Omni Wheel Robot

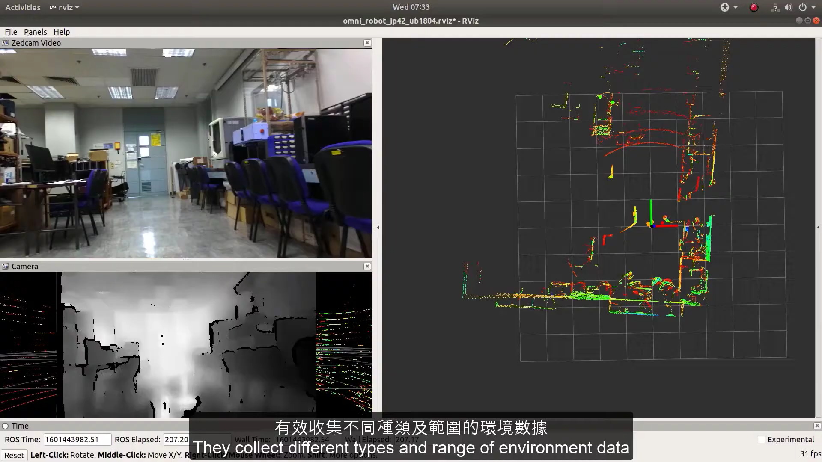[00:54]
來收集不同種類範圍的環境數據方便遙距控制機
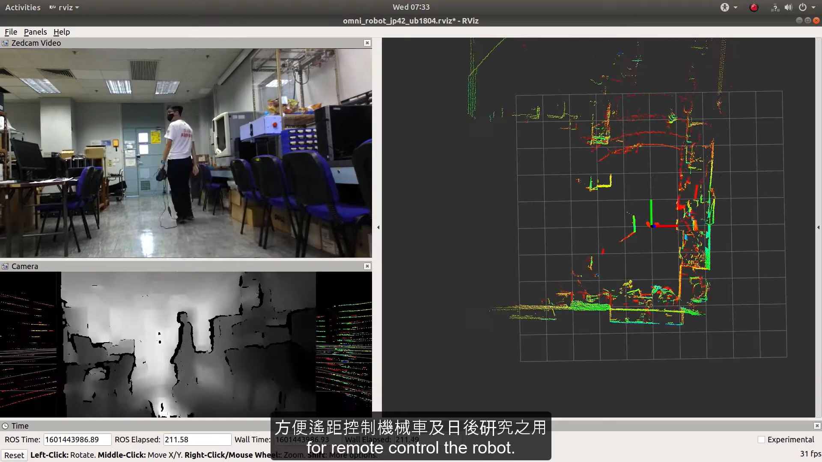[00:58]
械人和日後研究用途之用中層的電腦層負責收集和整理感應器層的數據